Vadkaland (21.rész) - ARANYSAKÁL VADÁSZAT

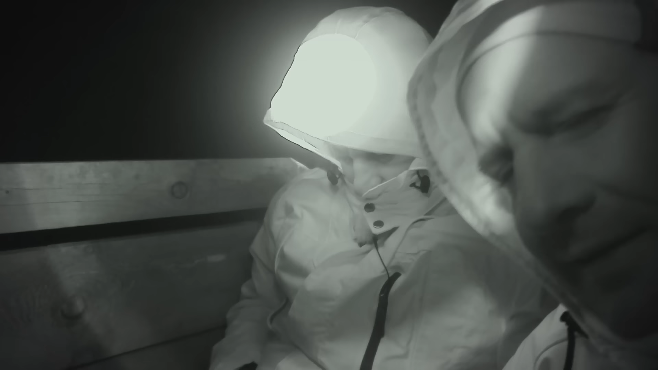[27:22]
Bátyám csukott szemmel hallgatózik. A szeles estén egyszer csak egy sakál hangra lettünk figyelmesek. Amiután hamarosan...
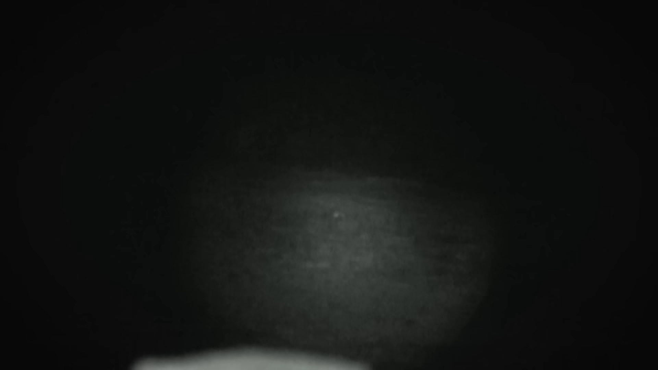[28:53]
Pár perccel később ismét megpillantottunk valamit.
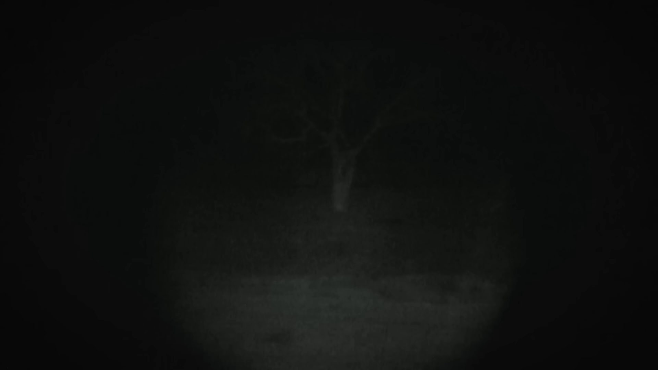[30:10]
Legalább most már tudom, hogy ezt a sakálok csinálják. Miközben tovább hallgattuk az aranysakálok kórusban való üvöltését, egyszer csak feltűnt valami előttünk, amivel a PEG sorozatunk ismét tovább folytatódott.
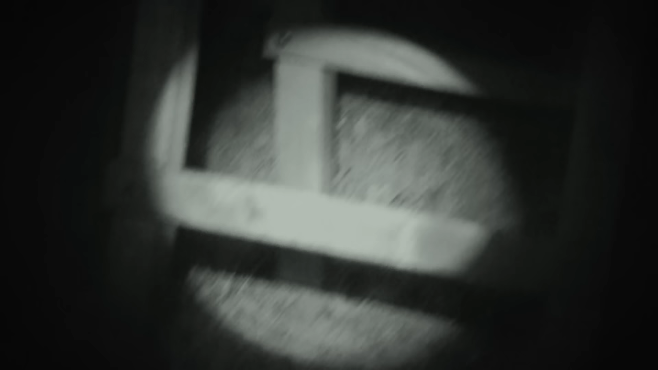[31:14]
Gyorsan megkerestem a lámpát. Ott van, megvan.
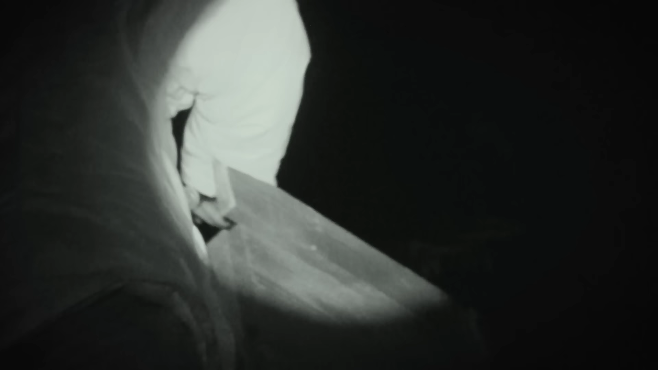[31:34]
Minden áron haza akart menni, de én rábeszéltem, hogy maradjunk. Bár ne tettem volna. Jön felé.
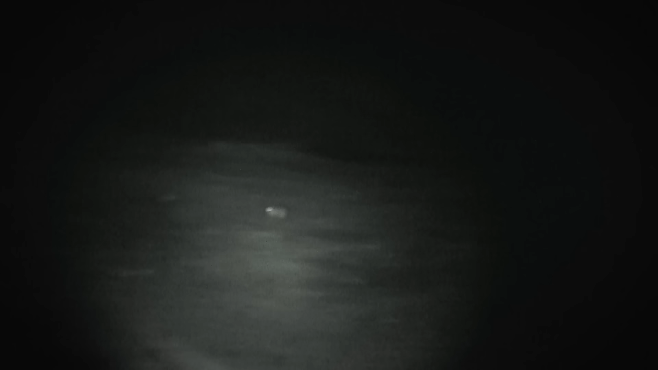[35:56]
És láttad, lövés előtt, amikor lőttem, hirtelen erre váltott. Biztos meg lesz kamerán. Abba a pillanatba fordult el, amikor lőttem.